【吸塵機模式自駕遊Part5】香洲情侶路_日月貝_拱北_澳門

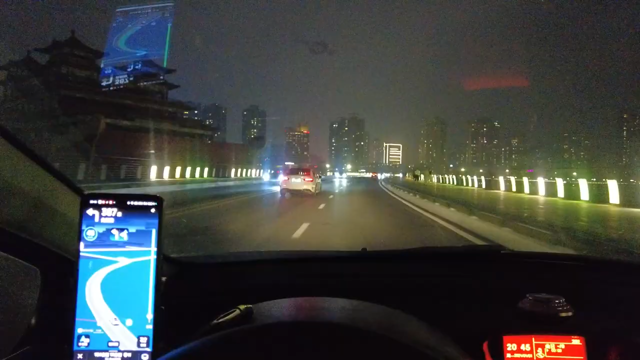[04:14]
現在離開日月杯所有車線都可轉左現在離開日月杯去拱北所有車線都可轉左
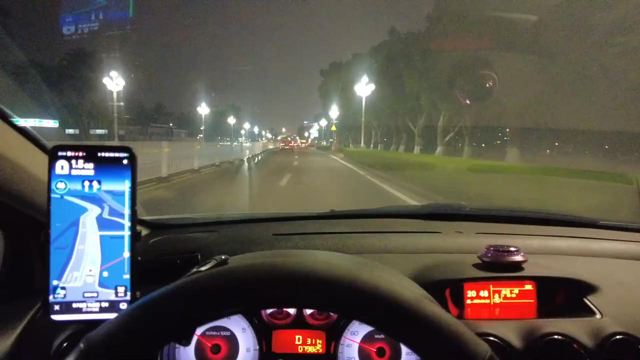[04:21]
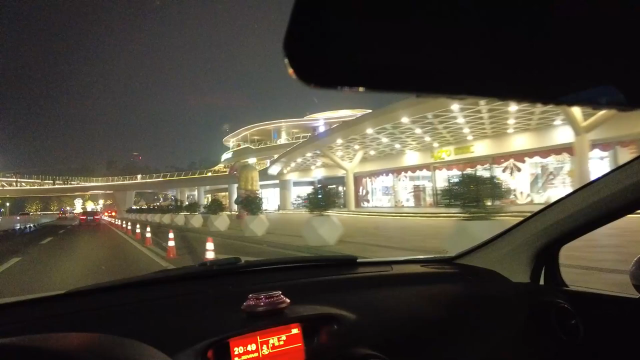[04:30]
現在離開日月杯現在離開日月杯去拱北所有車線都可通行哇,